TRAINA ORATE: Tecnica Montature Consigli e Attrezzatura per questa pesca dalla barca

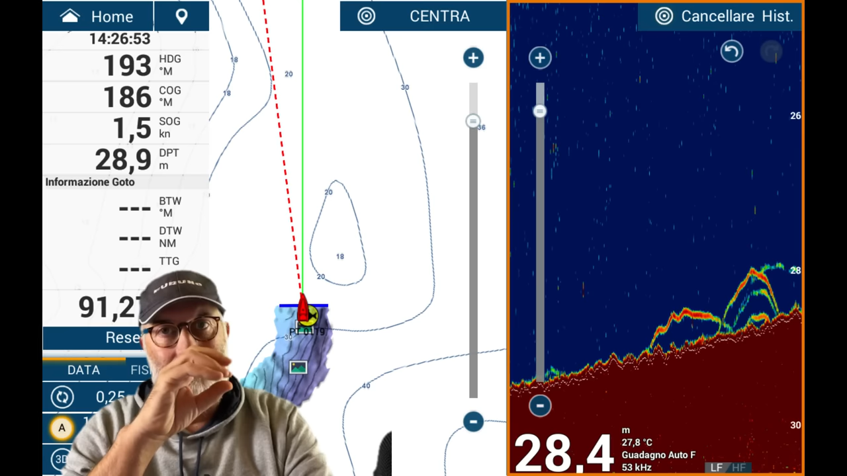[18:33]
On screen: water 27.8°C
perché secondo me l'orata si muove addirittura un po' meno rispetto al dentice, quindi non ti fa dei mark molto chiusi, stretti, come potrebbe essere un mark di dentice,
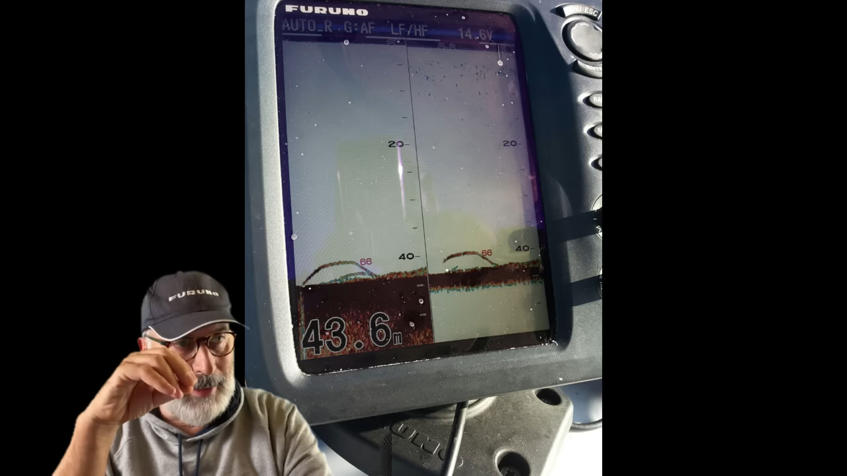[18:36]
On screen: depth 43.6 m
ma mark più lunghi e molto vicini al fondo.
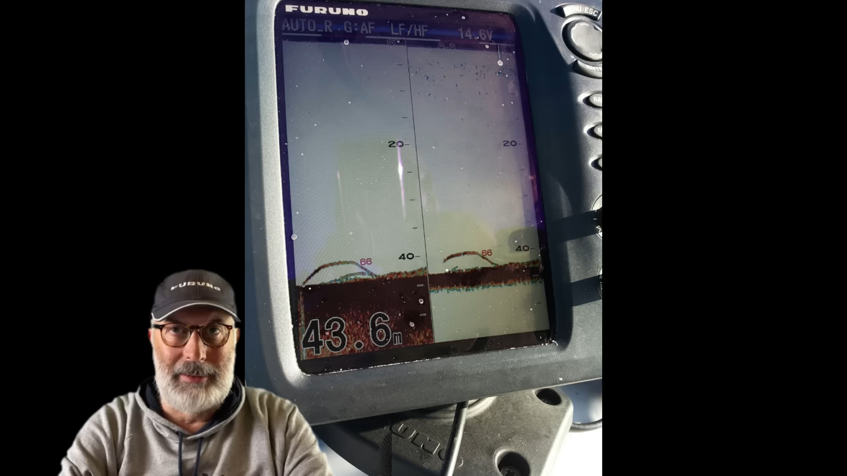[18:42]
On screen: depth 43.6 m
Chiaramente non si può metterci il nome quando si vede un mark così, perché potrebbe essere anche un dentice che sta vicino al fondo, magari si cerca di nascondere vicino a un costone, una roccia,
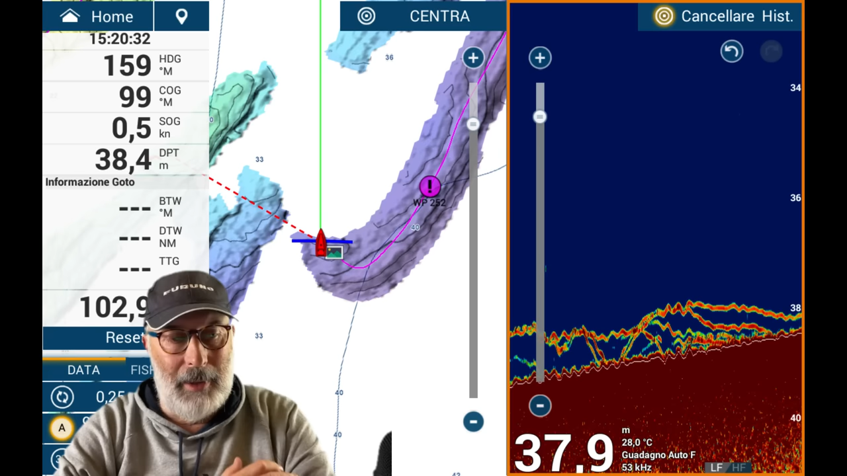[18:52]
On screen: water 28.0°C, speed 0.5 kn
però generalmente ho visto che le orate tendono a stare veramente molto basse, mentre i dentici possono navigare tranquillamente anche a 2, 4, 6 metri di altezza rispetto al fondo.